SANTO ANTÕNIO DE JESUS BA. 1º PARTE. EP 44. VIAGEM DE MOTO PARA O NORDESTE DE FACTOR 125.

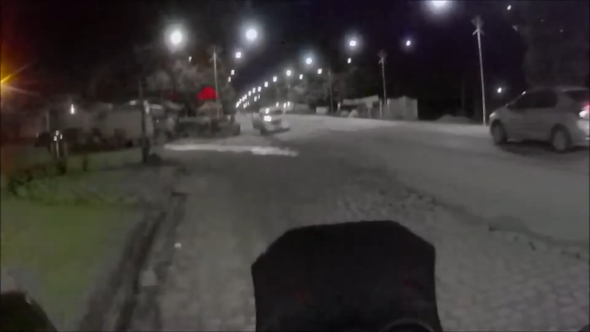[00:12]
Os caras que eu passei estão tudo aí.
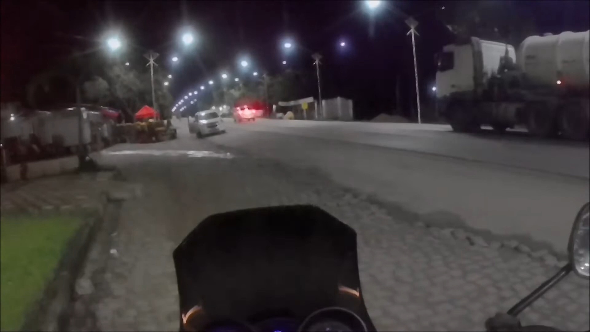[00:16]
Eu andei 90 km. Já me parei de Moenda. Dava 177, onde eu quero chegar.
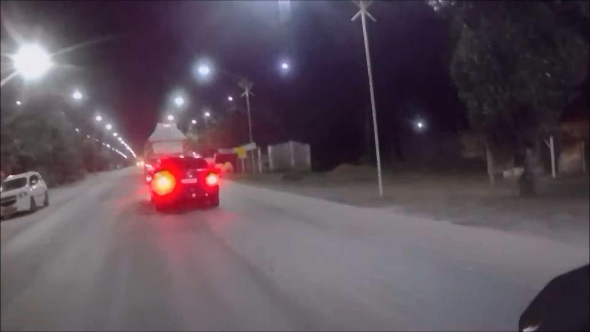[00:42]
Deixa o carro passar, meu carro parou. Laranja baratinha.
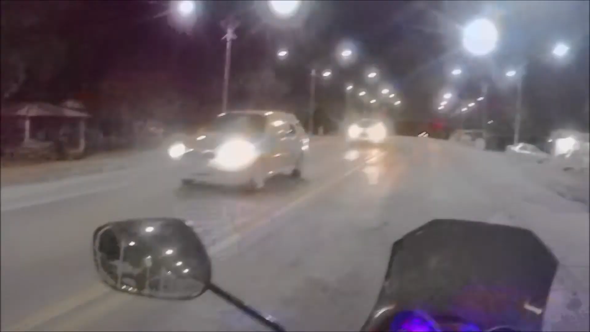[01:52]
Aqui assim, é meio perigoso também, entendeu?
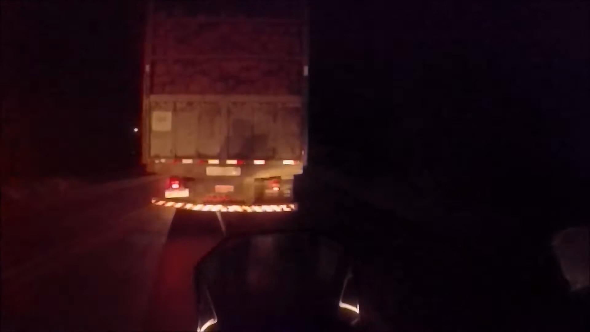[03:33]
Nossa, que Farol Alto atrás. Calma, Franquito. Calma. Muita calma nessa hora. Muita calma nessa hora. Calma nada. Eu gosto de vir aqui, ah, filho da mãe. Pra ver se não vem carro.
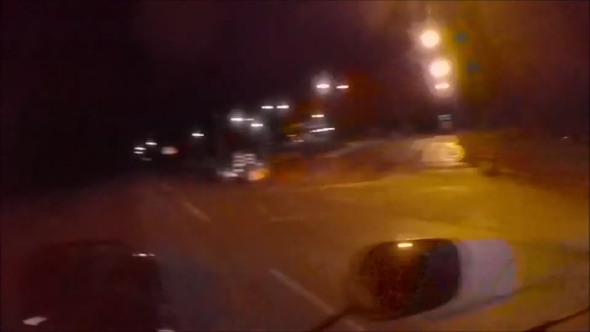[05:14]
Que amados. É esse que ali com o radar ali fica esperto. O Espírito Santo tem radar que alcança até 4 mil quilômetros.
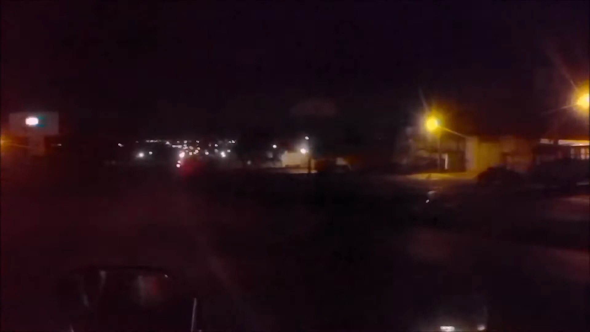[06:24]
Sem faixa, você quase não vê, ó. Sabe se tá lá na terra ou se tá. Muito bonito aqui, cara.
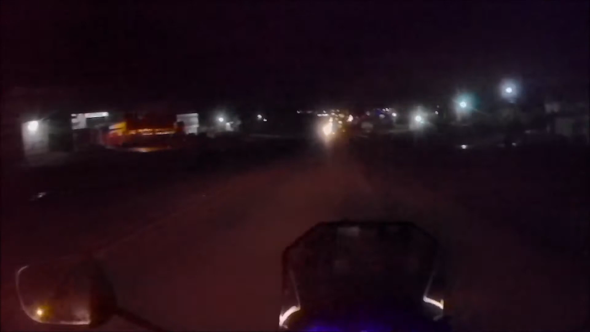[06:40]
Como está os radar aqui, o caminhão ali vem perto de mim. Tá lá na frente.
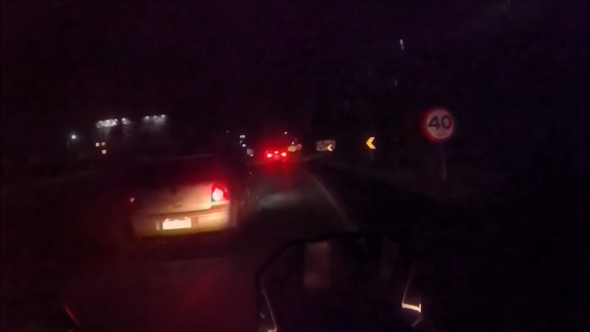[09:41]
Vai, vocês conhecem aí, eu não conheço aqui, então não sabe onde está o radar. Universidade Federal, Santo Antônio de Jesus. Olha que é grandão, o Irapuru. Posto Irapuru. Está lá na frente, ó, viu? Eu pensei que era ali, ó.